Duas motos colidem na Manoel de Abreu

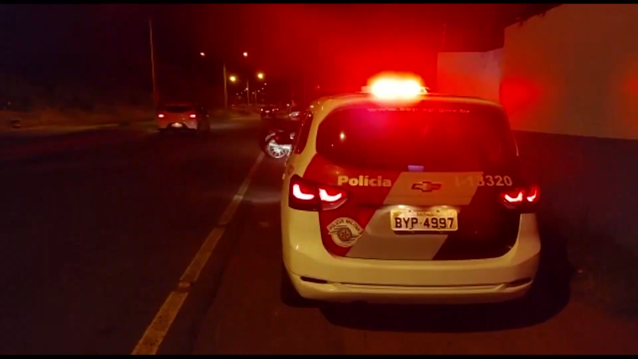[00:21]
Segundo testemunhas, as duas motos seguiam na Avenida Manuel de Abreu, no sentido américo-brasiliense Araraquara,